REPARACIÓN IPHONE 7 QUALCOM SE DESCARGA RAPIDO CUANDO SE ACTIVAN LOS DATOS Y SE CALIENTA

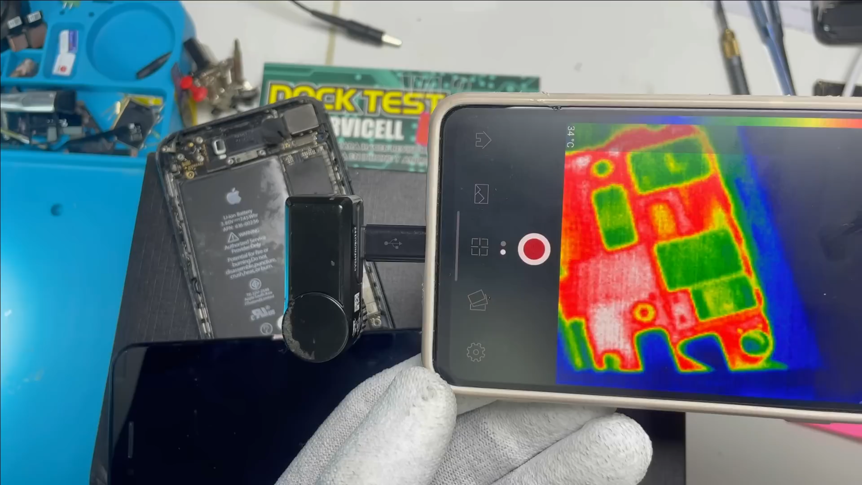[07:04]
ya cambio trans saber y muy probablemente en otro local puedan cometer los siguientes errores más ahora ahí vemos encendido sin sin car y vemos la radiofrecuencia totalmente apagada por donde están todos los amplificadores vemos que no hay nada de emisión de calor
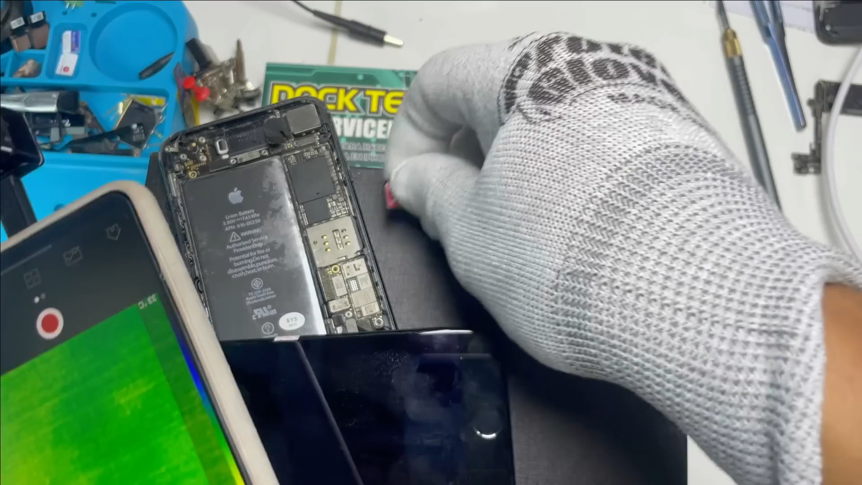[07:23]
por ese sector ahora vamos a conectar la sim vamos a ver si no la reconoce inmediatamente
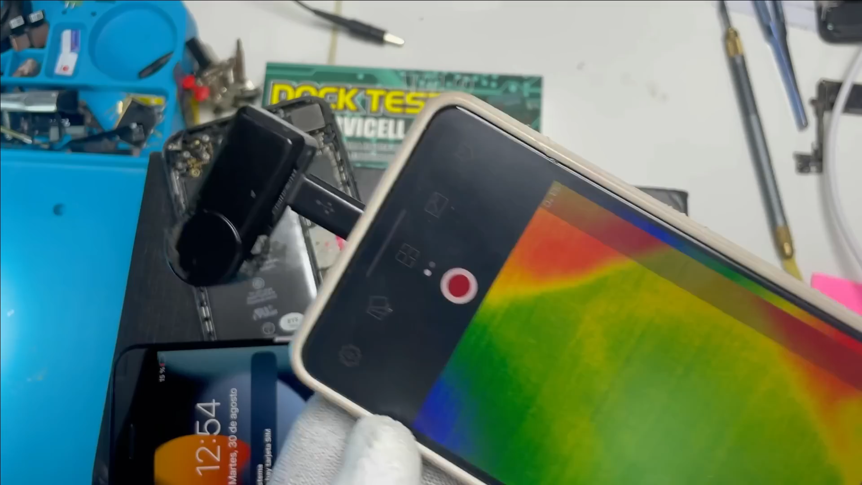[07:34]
vamos a ver ahí vemos que ya tomó ya tomó acá cobertura 4g y vemos que empezó a calentar el este modulator que en este caso tiene la combinación entre apt y este modulator son las dos tecnologías en un solo circuito